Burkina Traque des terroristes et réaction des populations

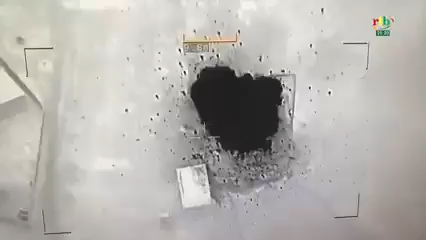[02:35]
Résultat, plusieurs dizaines de terroristes pulvérisés, avec eux leur matériel de combat.